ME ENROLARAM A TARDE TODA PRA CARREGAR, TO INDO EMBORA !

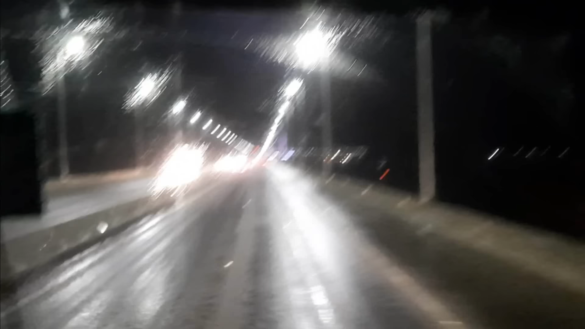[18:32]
Cruzando a ponte Anitta Garibaldi. Na cidade de Laguna. Na famosa ponte de LEDs.
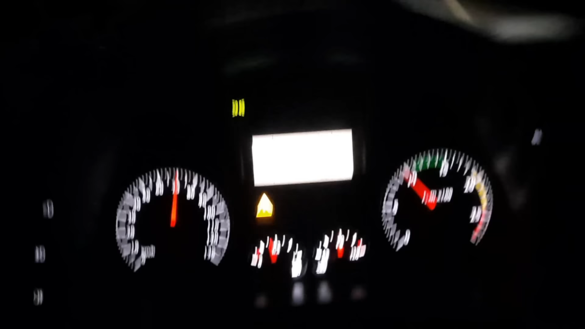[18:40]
Ivecão, a primeira viagem que eu fiz com ele, foi aqui que ele passou, galera.
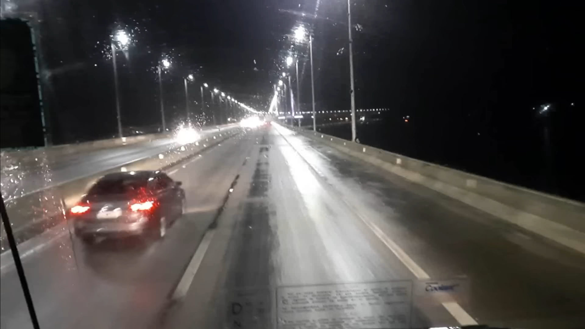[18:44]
É, mês passado, mês de dezembro, eu passei aqui umas três... Três... Uma... Umas três vezes, galera. Umas três vezes eu vim pra esses lados aqui no dezembro. No ano passado, mês passado. E hoje estamos aí, de novo, graças a Deus, aí. Passando na famosa ponte de LEDs. Que é a Laguna, galera. É bom passar de dia aqui também. Tem bastante coisa bonita aí pra mostrar pra vocês aí. Quem ainda nunca viu. E é tudo mar.
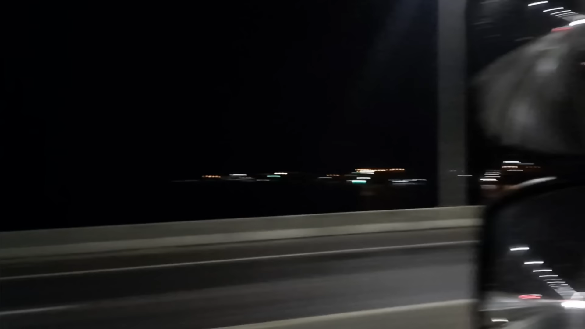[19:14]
O lado ali é tudo mar. Não sei se é mar ou se é lagoa. Eu sei que tem uma lagoa por aí. Eu não sei dizer se é de certo. É que se é aqui ou é mais lá pra baixo, lá.
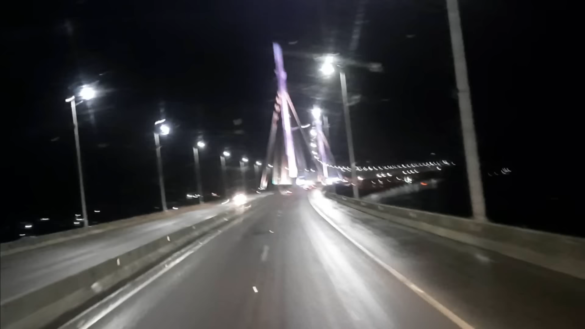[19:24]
Uma lagoa gigante, ó. Ó que legal essa ponte. Da hora, né? Isso aí tudo a gente vê da janela do nosso escritório, galera. Todo dia uma paisagem diferente, cara. Aí depois falam que o nosso serviço aqui é ruim, né? Claro que tem as partes boas, tem as partes que é ruim.
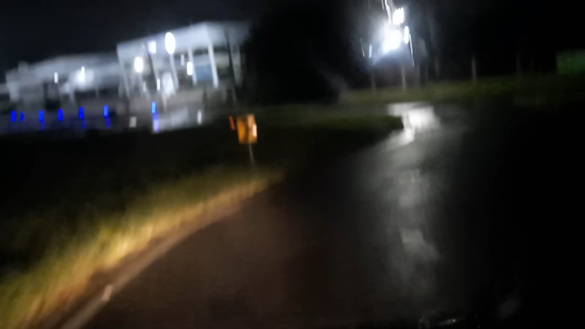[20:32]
Olha onde que eu vou descarregar, ó. Eita curvinha fechada. Bastante chuva, galera. Não parou daí daquela hora, ó. Eu tô chegando aí agora, graças a Deus. Agora é nove e meia da noite.
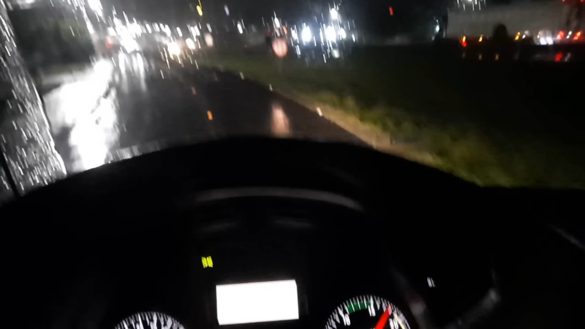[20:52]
Vai dar pra dormir bem cegadinho, descansar bem, né?
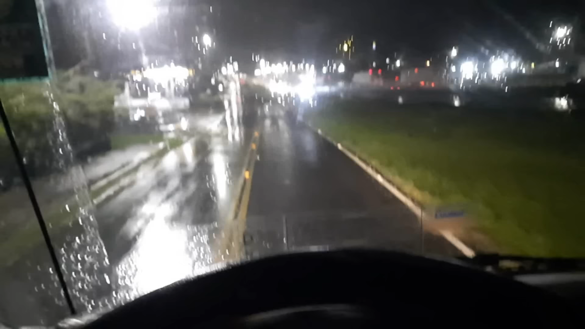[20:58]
Já marquei o MUC pra manhã entre as sete e sete e meia da manhã. Então vai dar pra descansar legal. Saí de casa hoje era três e meia da manhã. Aí tô diretão até agora. Passar em cima da BR-101 aí. Tem um viaduto aí.
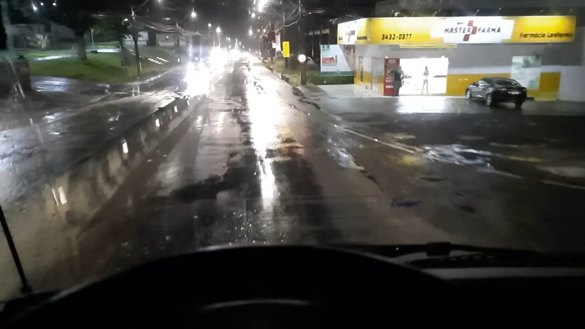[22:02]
Está meio ruimzão aí para vocês enxergar bem Porque é muito fechada a câmera do meu celular Aí eu mandei consertar a minha lá E na semana eu já pego ela aí